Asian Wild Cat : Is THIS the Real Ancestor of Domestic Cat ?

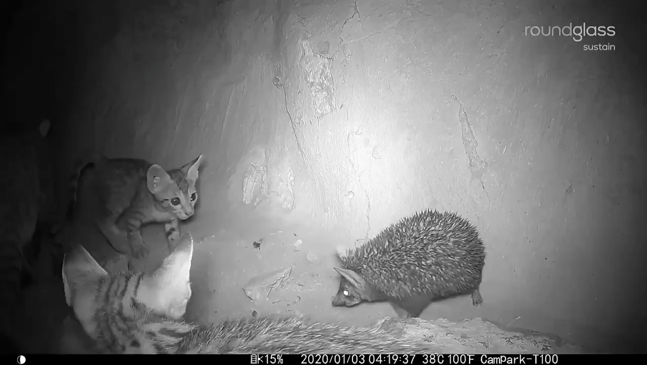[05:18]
it shows a surprising tolerance for other animals engaging in behaviors like multiple individuals feeding